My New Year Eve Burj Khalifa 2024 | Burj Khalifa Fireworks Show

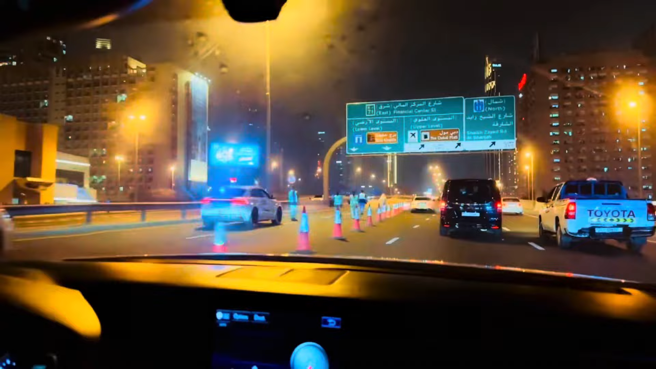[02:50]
बैरियर लग गए हैं और उस साइड पे अभी कोई भी नहीं जा पा रहा। और ये देखें बुर्ज खलीफा जाना है तो वो उधर। लो जी बढ़ गए हैं, वो वाला काम आज हमारे साथ हो गया।
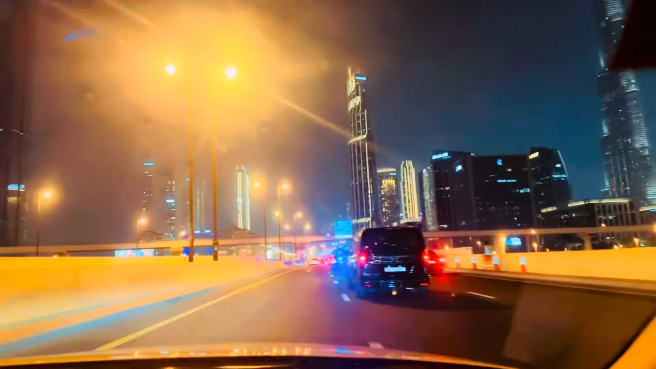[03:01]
वरना इसे कहते हैं। मैं यहाँ पे उतर गई थी क्योंकि उमर ने गाड़ी पार्किंग लगानी थी, तो मैं अकेली जो है वो जा रही हूँ अभी दुबई मॉल।